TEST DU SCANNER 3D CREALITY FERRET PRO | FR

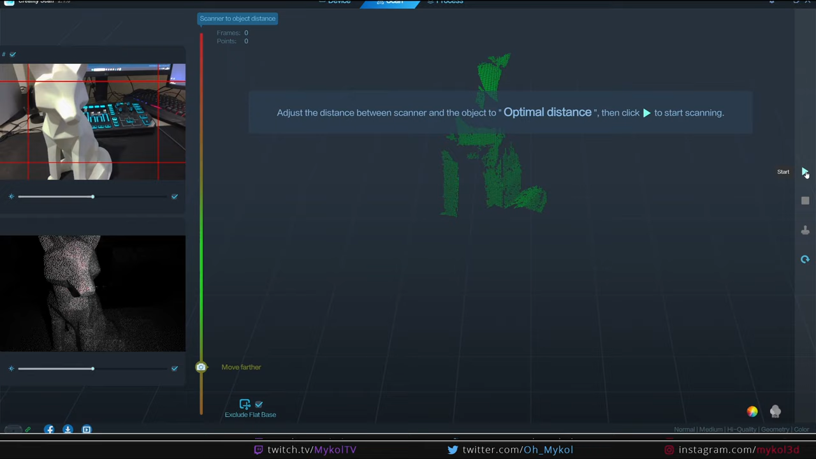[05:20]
Ça ressemble un petit peu à une Deathmap ou une Zmap comme on dirait dans Blender.
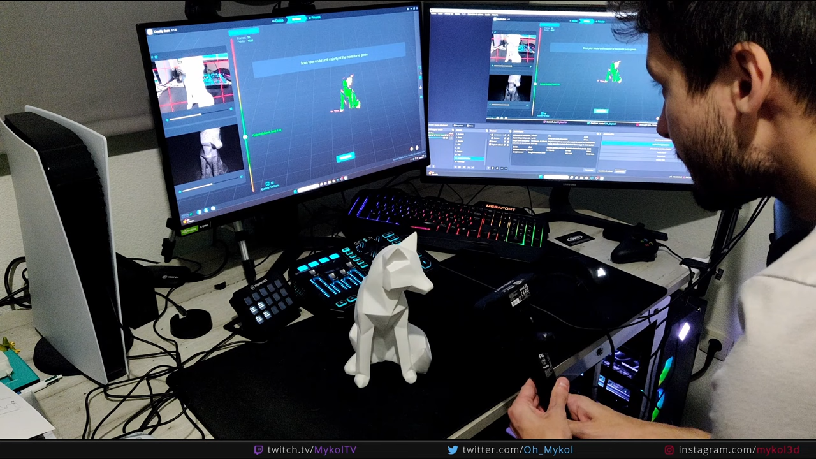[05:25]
Également, une vue directement de la caméra intégrée au scanner. Et au centre de l'écran, donc c'est peut-être la partie la plus importante, vous avez l'avancement du scan.
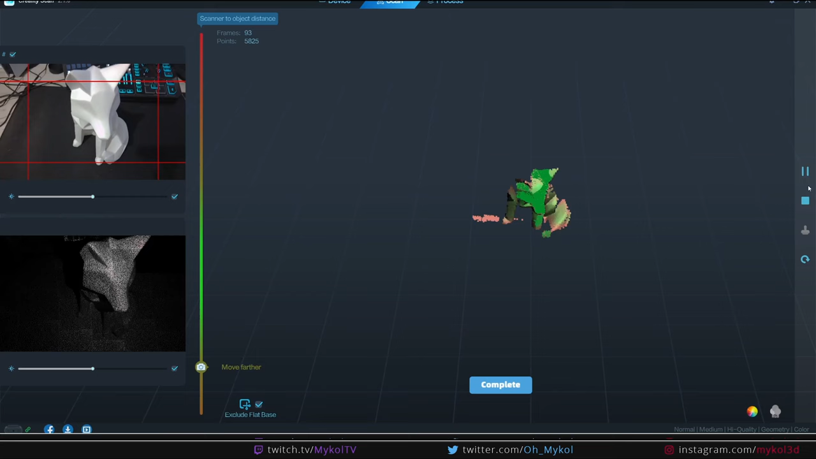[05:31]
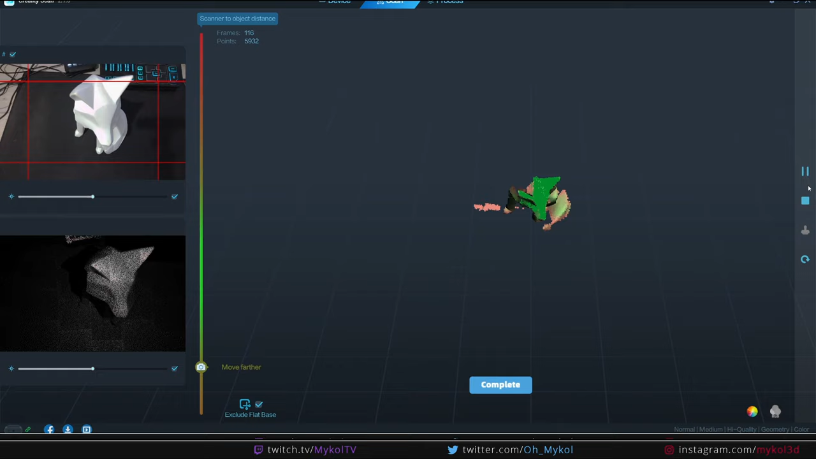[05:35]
Également, ce qui est très important, c'est cette fameuse barre-là qu'il y a juste ici, qui va dans du vert au rouge.
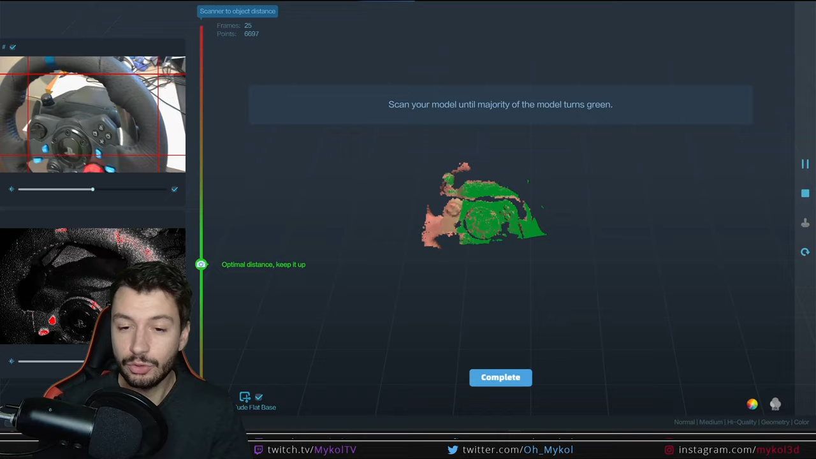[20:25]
Avant de conclure, j'ai fait un petit test également sur un objet un petit peu plus complexe avec des zones très sombres, avec du métallique un petit peu.
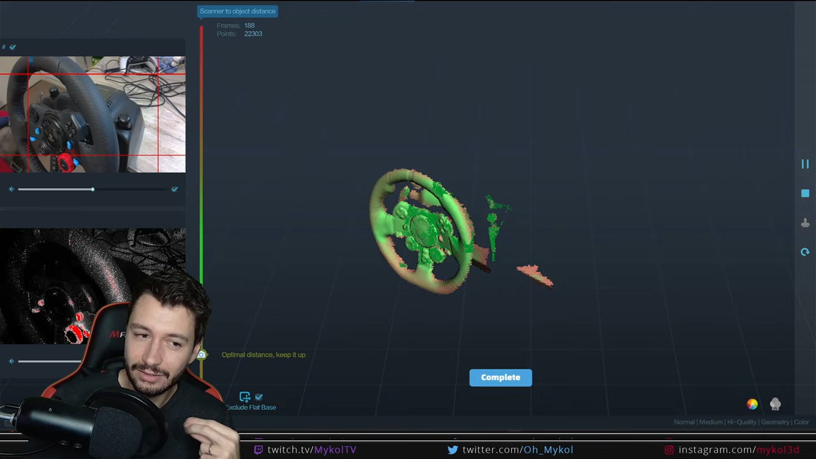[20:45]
de matériaux très sombres, de zones métalliques, pas eu de problème de mon côté sur ça.
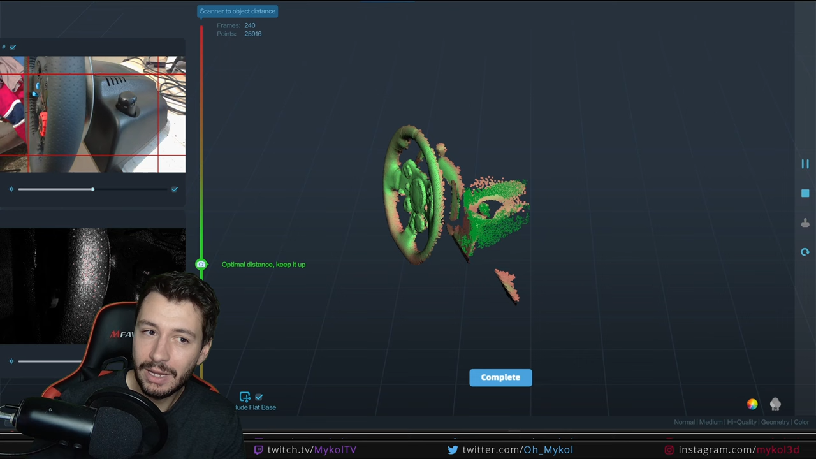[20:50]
Voici le résultat qu'on a dans Blender.